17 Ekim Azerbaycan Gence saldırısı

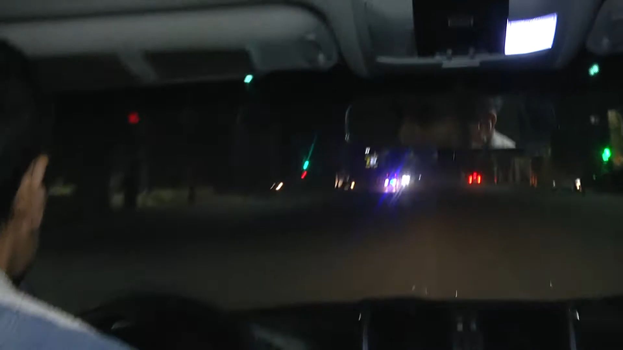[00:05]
Sola dönüyor bütün araçlar. Bakın Bülent Gördemici gösteriyor. Şu anda otelden olay mahalline doğru.
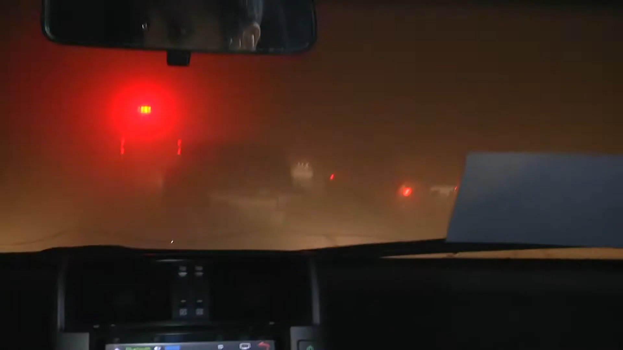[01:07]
Bülent'in de dediği gibi çok sayıda, çok yoğun duman var. İnanılmaz.